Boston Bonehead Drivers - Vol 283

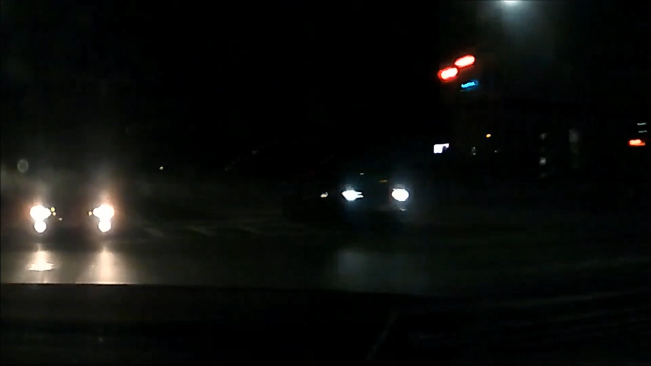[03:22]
yeah. Yeah, you had a red arrow.
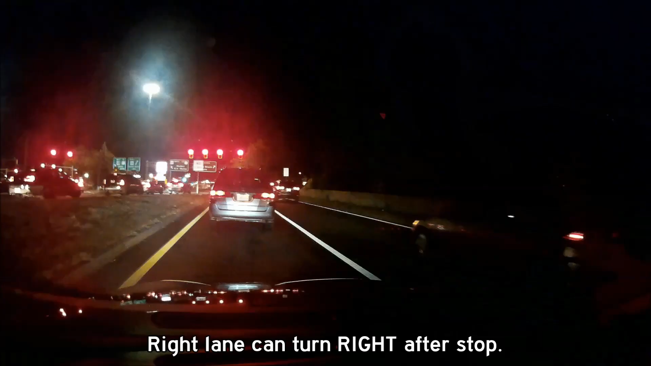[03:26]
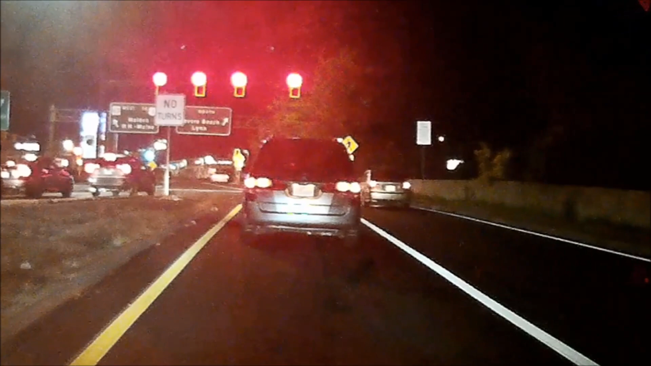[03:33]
You're supposed to turn right, not left.
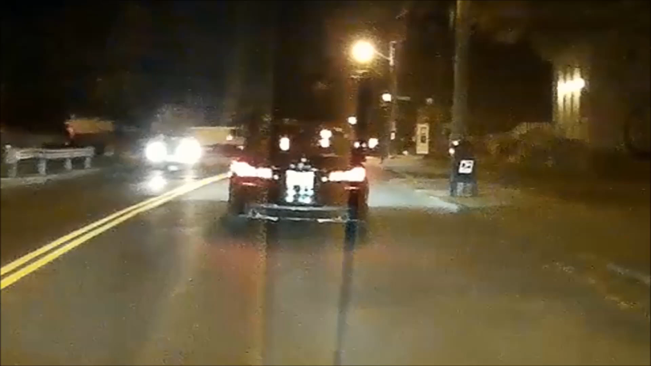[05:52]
There's a stop sign. Roll the stop sign. Roll the stop sign.
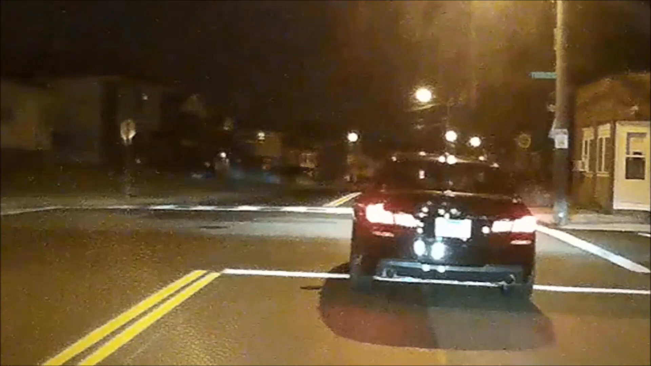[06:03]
Roll the stop sign. Stop the stop sign.
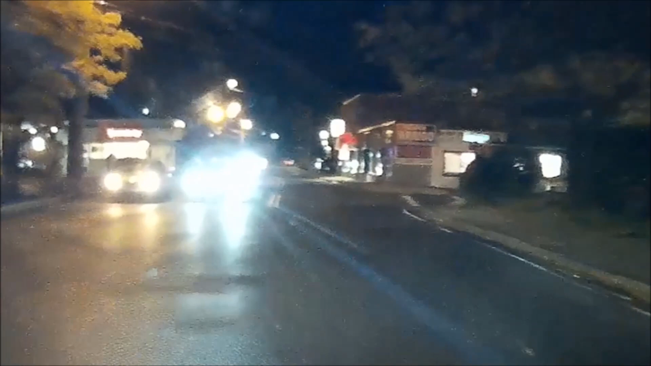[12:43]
No left turn. Toyota. Guy's gonna roll up behind me, I know it.
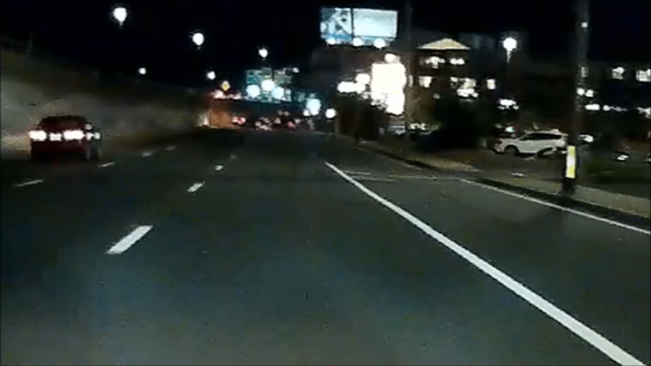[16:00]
Run the stop, run the stop, run the stop. Red light, you have a red light. Do you know where the hell you're going? That stop sign, huh? Damn Canadians.
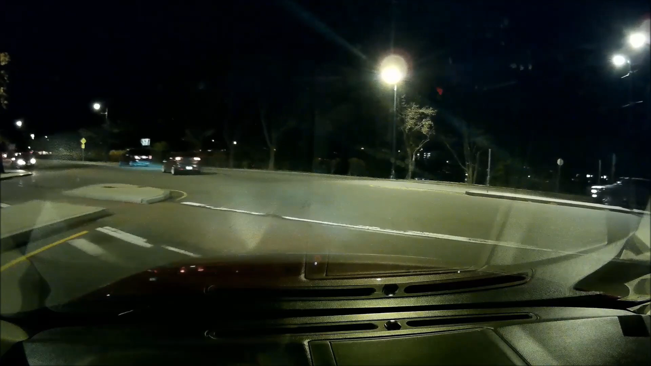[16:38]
I know stop signs mean the same thing there. Yeah. Oh boy. No! Jesus Christ! What are the chances they're gonna go right? Oh, he's gonna go right, okay.
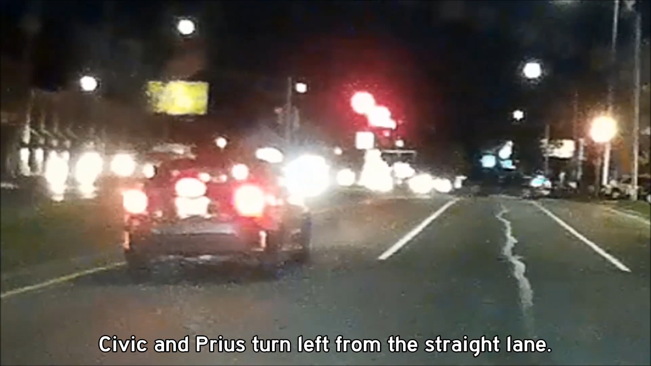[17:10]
What the hell? They went right from the wrong lane. Left from the wrong lane.